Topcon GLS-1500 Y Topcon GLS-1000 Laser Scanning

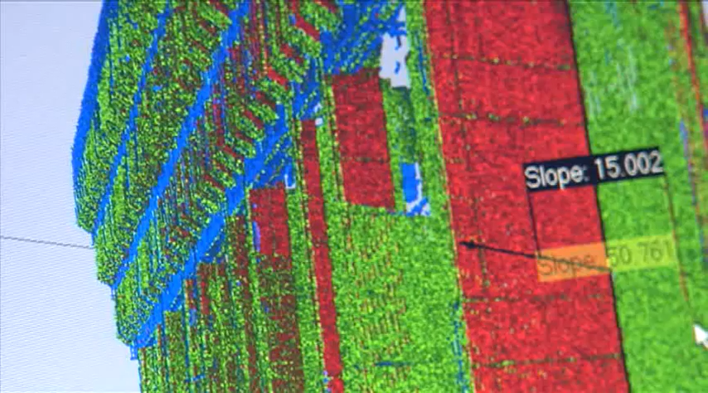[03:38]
With the ability to quickly traverse and back-sight using target scans,
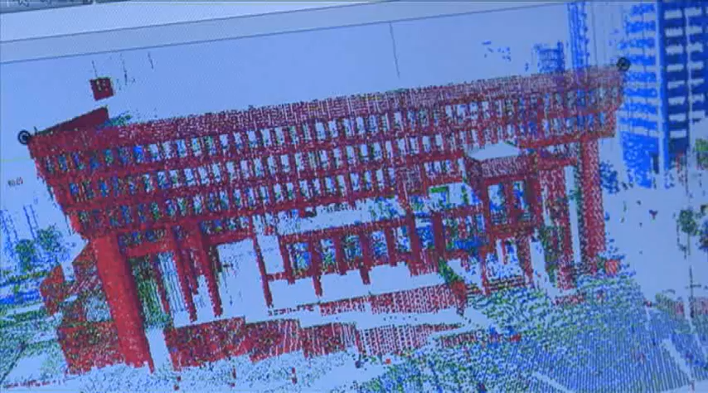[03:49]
The software can then align data from
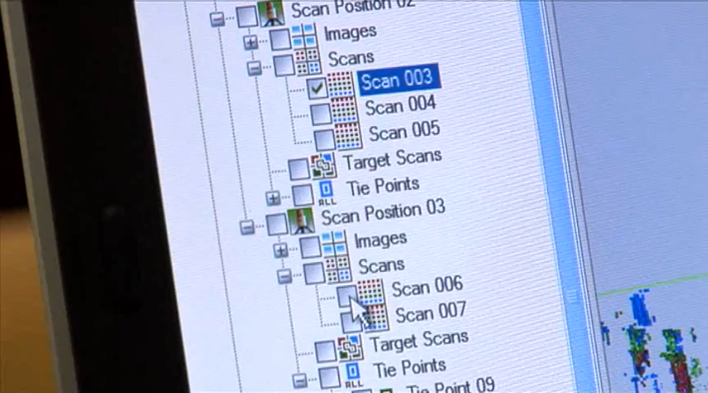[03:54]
multiple scans into one global coordinate system,
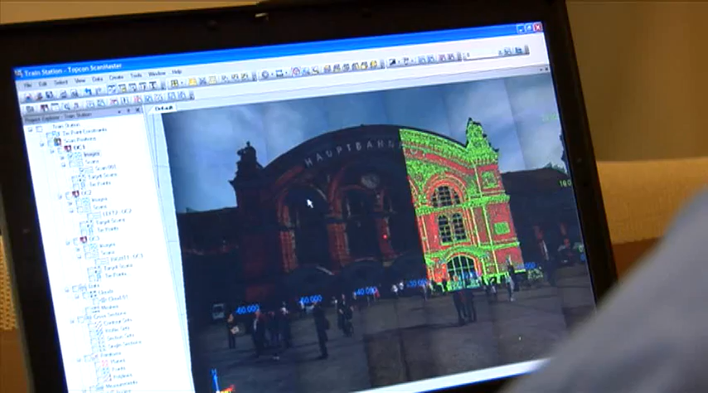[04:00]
quickly register multiple point clouds for easier data manipulation,
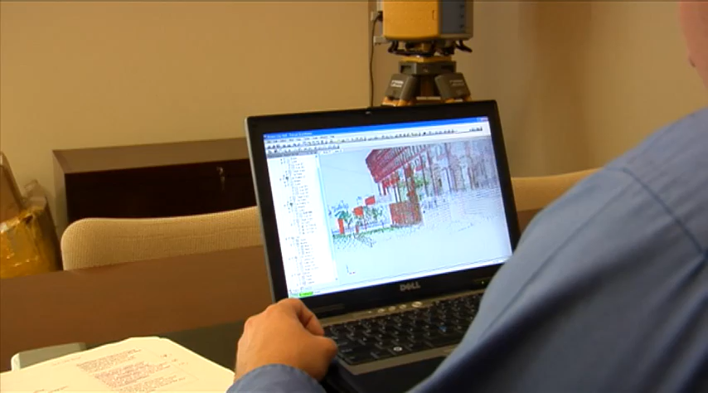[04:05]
and create superior results for the most demanding situations and clients.
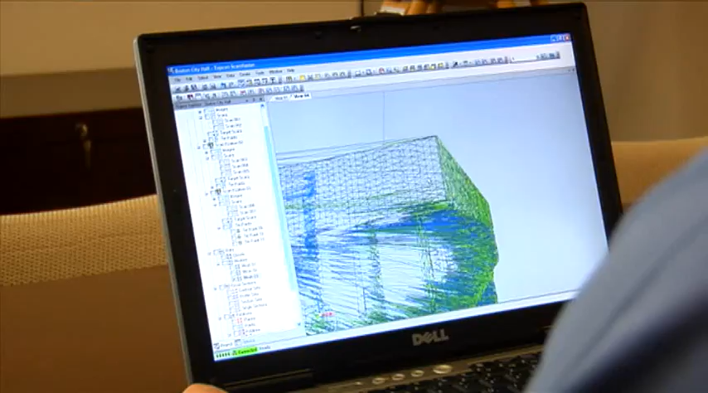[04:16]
ScanMaster can also quickly annotate desired information, such as points,
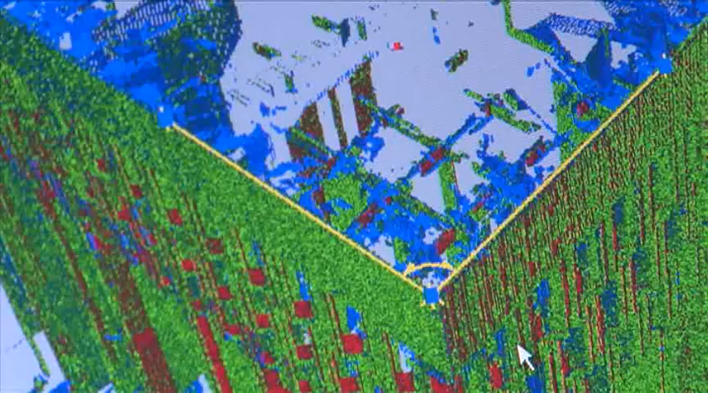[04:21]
lines, angles, and distances, and to texture map scanned data for photorealistic visualizations.